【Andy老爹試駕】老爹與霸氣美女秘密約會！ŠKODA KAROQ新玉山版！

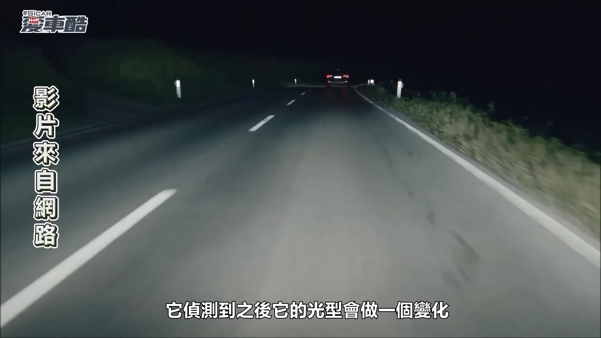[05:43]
哦，那个变化就是说，我不要去影响到其他驾驶人。嗯，我侦测到前面有车，我这个光型就会有一个凹字，那个凹还会跟着跑。